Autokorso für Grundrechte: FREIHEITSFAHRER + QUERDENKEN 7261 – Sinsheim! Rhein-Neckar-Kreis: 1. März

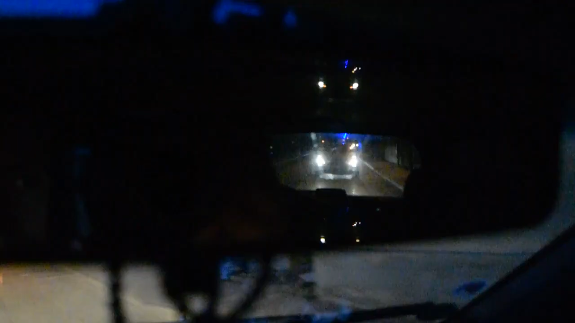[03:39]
Die Polizei ist auch richtig am Start. Die Passanten finden es gut.